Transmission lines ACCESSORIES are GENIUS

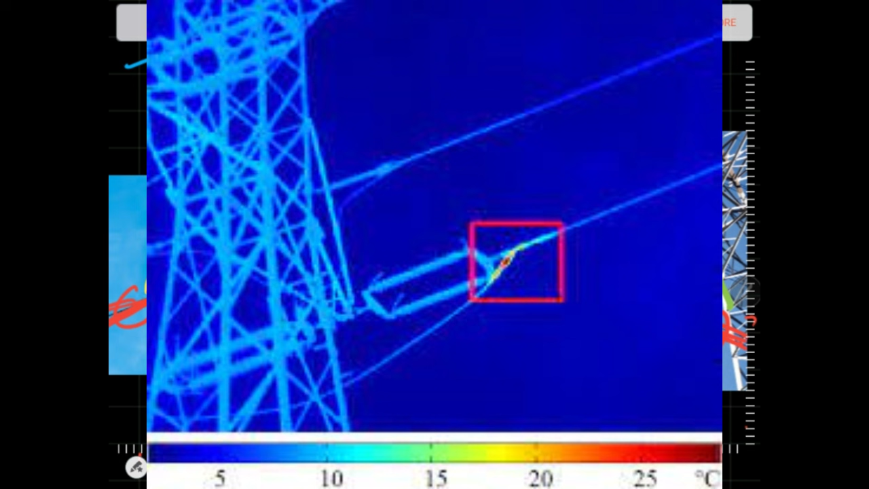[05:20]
This is because joints such as clamps are prone to hotspots if the contact is loose or not well done.
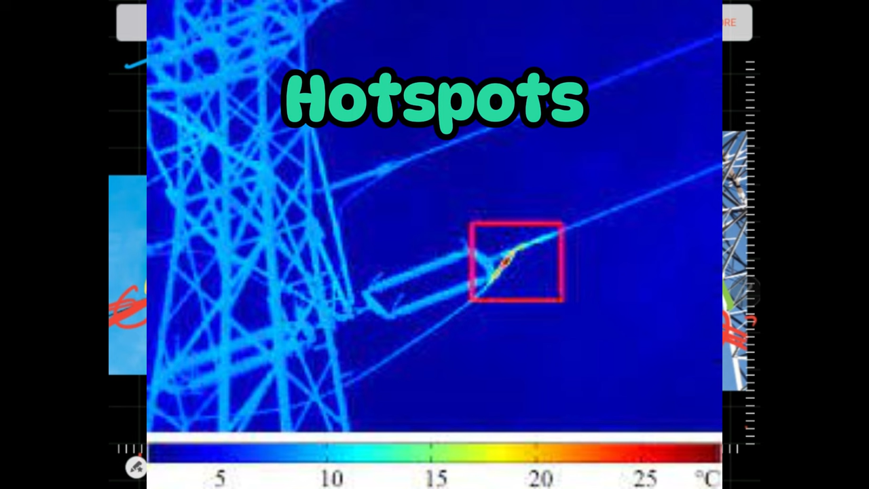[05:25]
Hotspots may cause higher resistance and reduce power flow. That is not good.